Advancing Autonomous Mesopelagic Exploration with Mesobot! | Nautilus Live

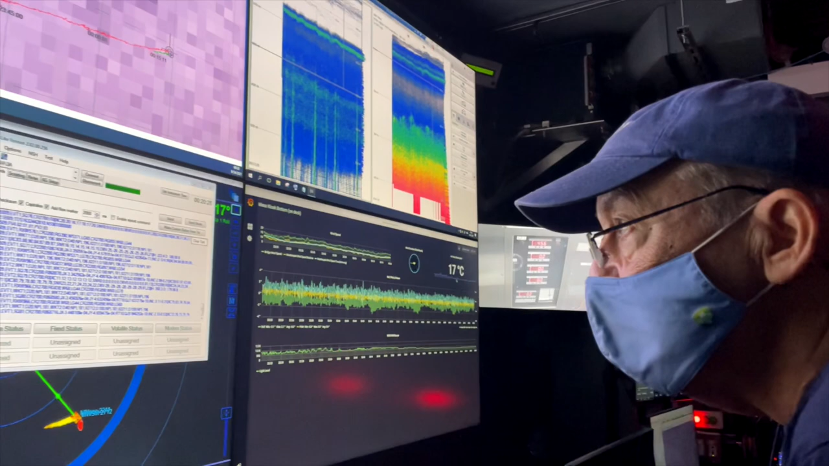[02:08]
And the depth is 180.00. How do you like them apples?
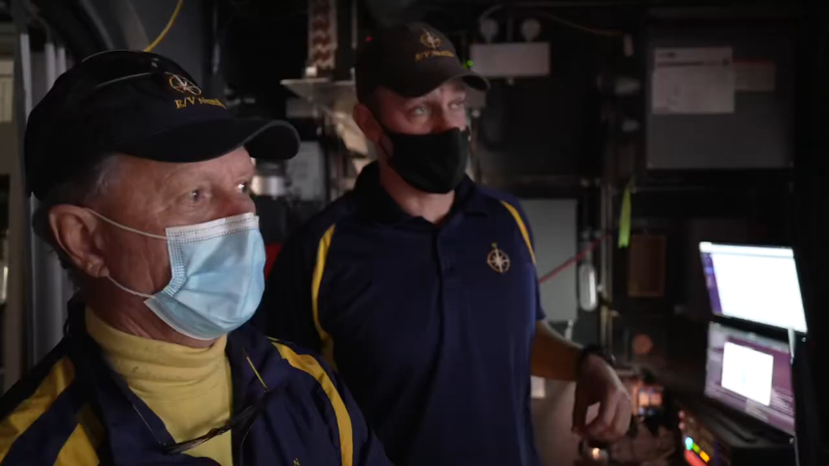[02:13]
He's got 200-meter eDNA surveys, and then at 500 meters, he's going to do two hours of transects through the water. Okay.
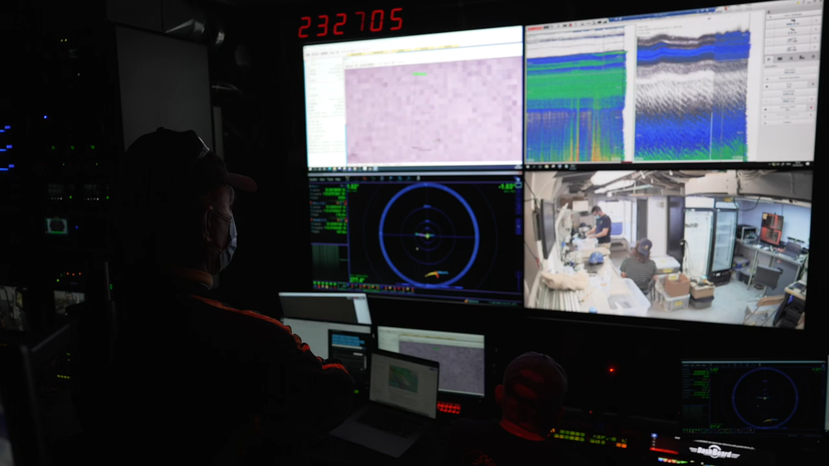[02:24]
So we have two instruments in the water now.
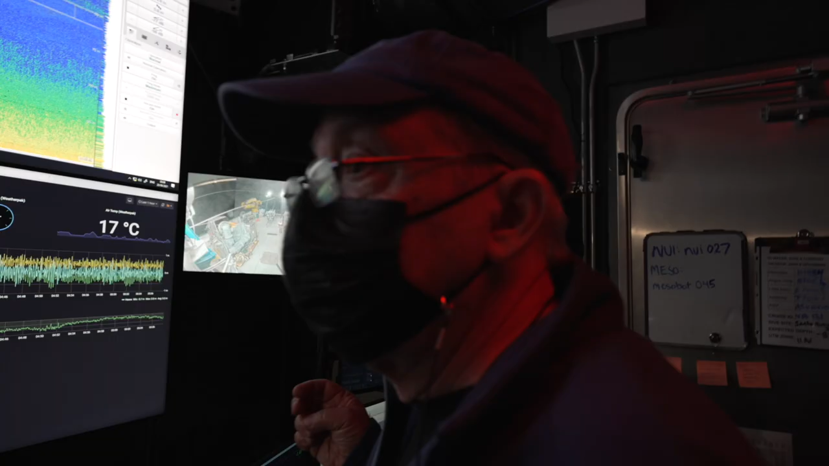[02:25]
We have Mezabot, which looks like it's going back down to 100 meters.
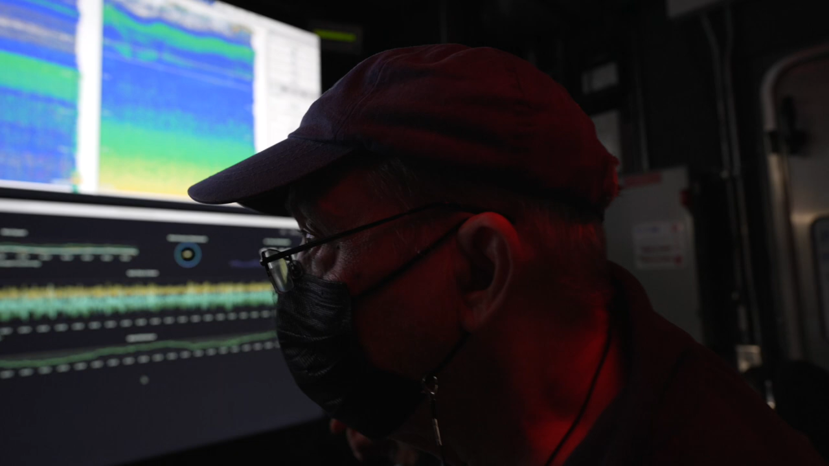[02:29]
And then we have a profiler, which has a very special camera, essentially a microscope on it.
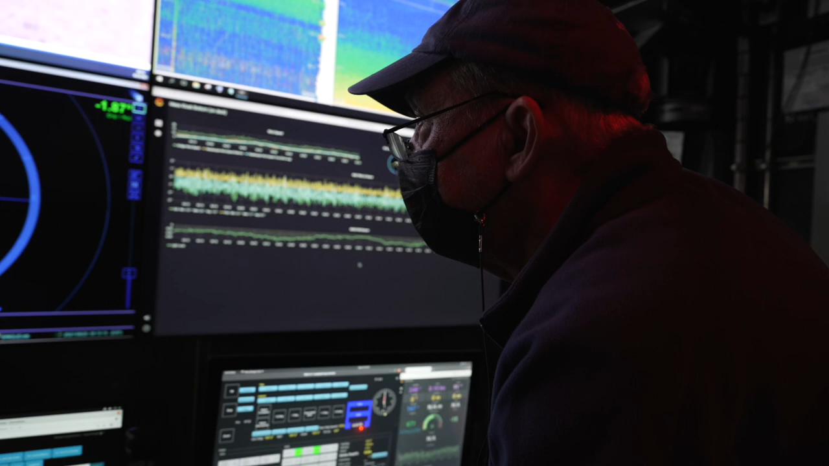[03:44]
So, right now, we've told Mezabot to go to 100 meters,
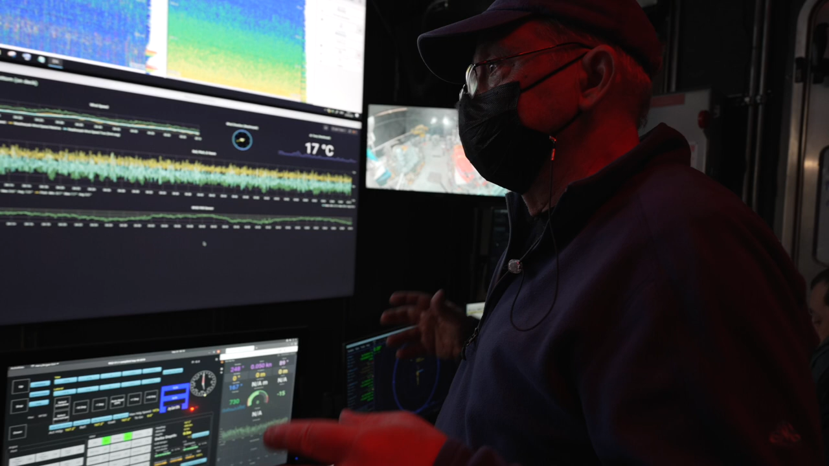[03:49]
grab the light level that it sees there, and then hold that light level constant. Whatever it has to do, drive up or drive down.
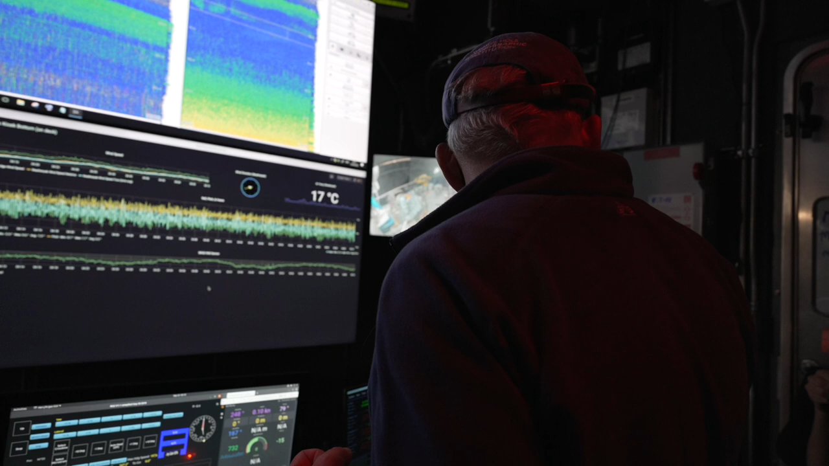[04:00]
So, it looks like it's driving up, and it'll drive to 50 meters, and then we're programmed to say, okay, when you get 50 meters, turn around, go back to 100, reset on the light level you find there, and come back again.
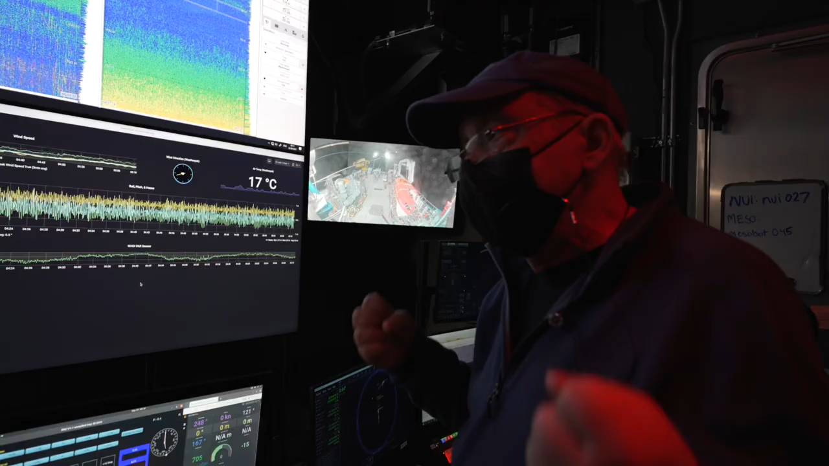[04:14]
That's really cool. And, you know, we're doing that because we want the robot to emulate the animals.
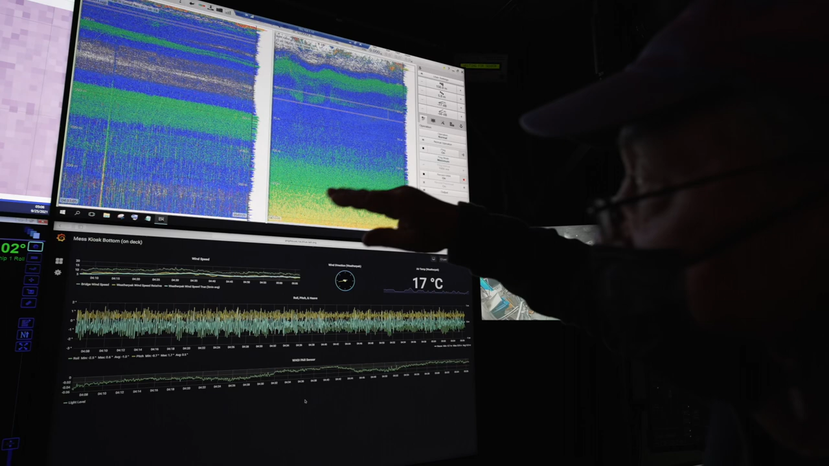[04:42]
And this afternoon, into the early evening, we actually watched those layers march shallower and shallower, and then they leveled off.
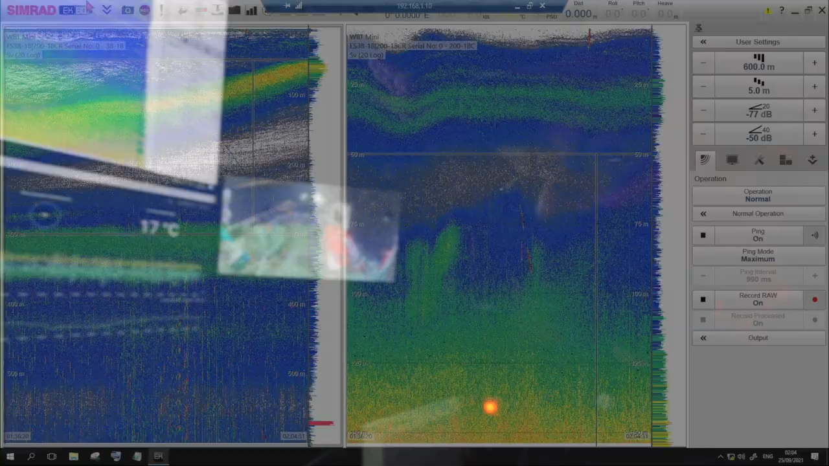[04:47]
And then, if we were to watch in the morning, we would see, as the sun starts to rise, they would be hiding down in the dark ocean.
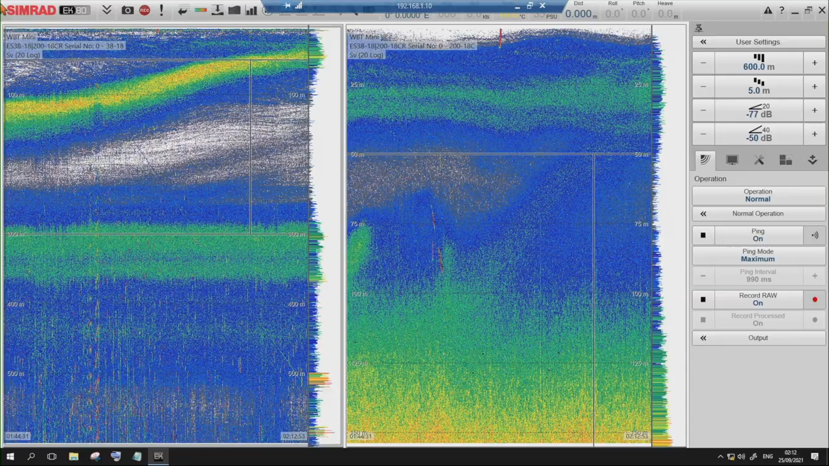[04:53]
One of the things Mezabot did tonight was hover at a fixed depth,